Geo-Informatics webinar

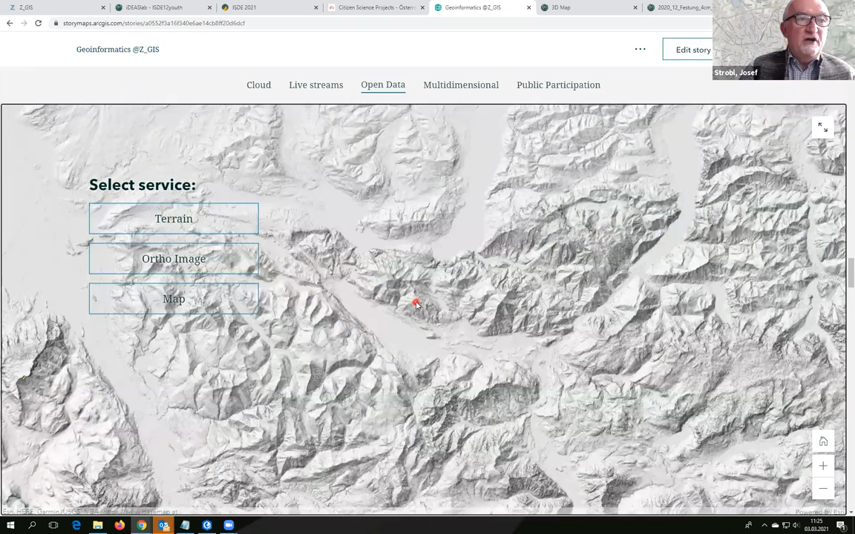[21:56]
with currently 1 meter resolution and soon getting better.
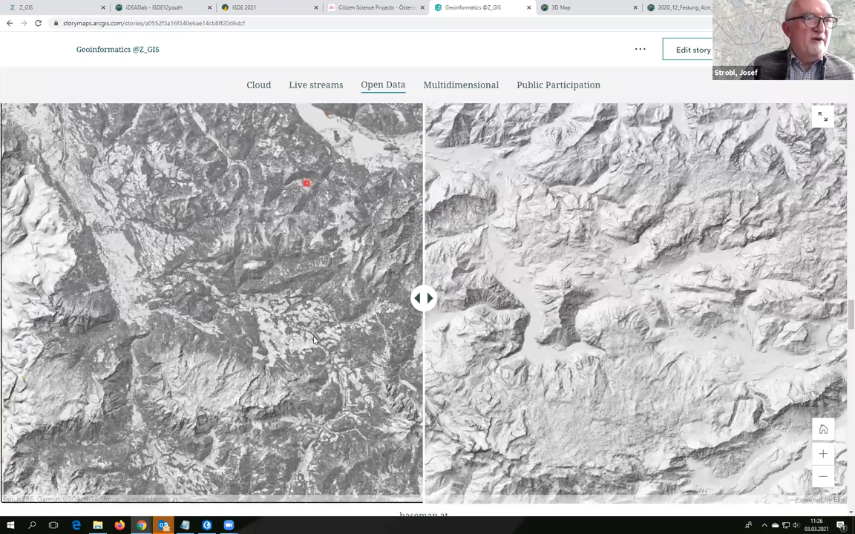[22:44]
I go into one of the nice vacation places around here. Let's move up there and find, that for instance seems to be a very nice location right here, known to some people.
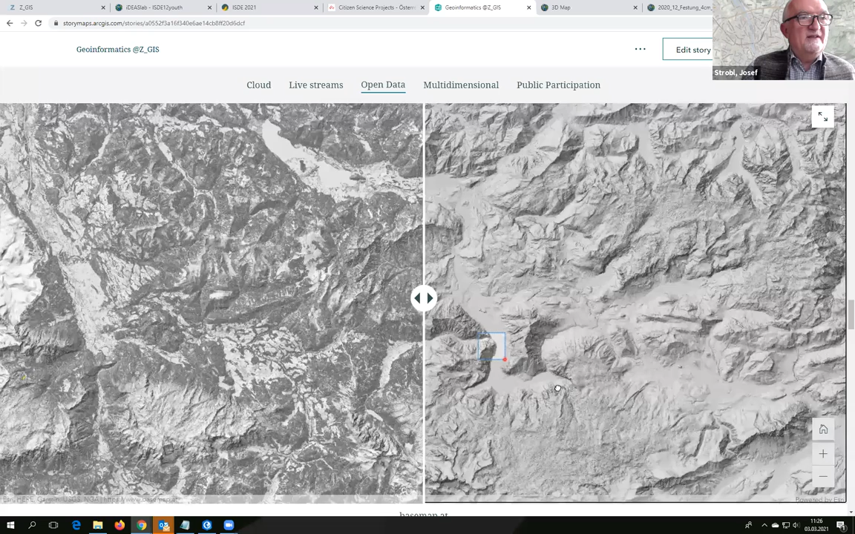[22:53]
We can appreciate the extremely high level of detail as soon as it's moving over to you.
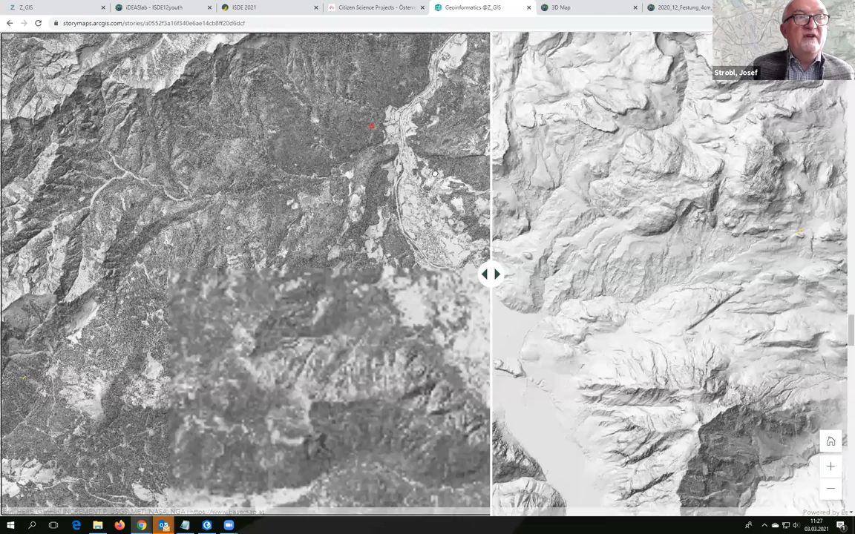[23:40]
It's the pure elevation, and it's elevation covered by forest settlements and whatever we would have in there. So having all of this available as open data, an extremely high level of detail, that empowers geoinformatics. Because otherwise it's like a car without fuel if we have GIS software without data.
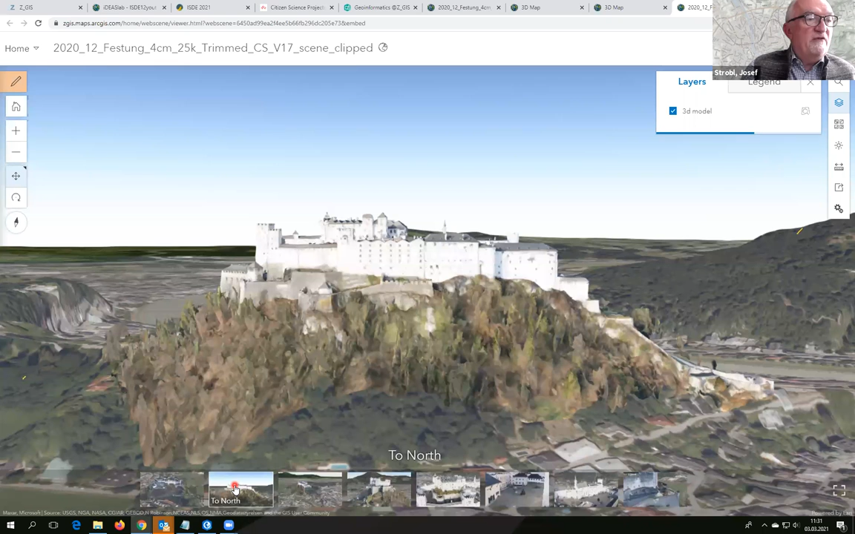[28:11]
And if I want to explore this a bit further, I just need to go a little bit closer and we will see in a minute the enormous level of detail.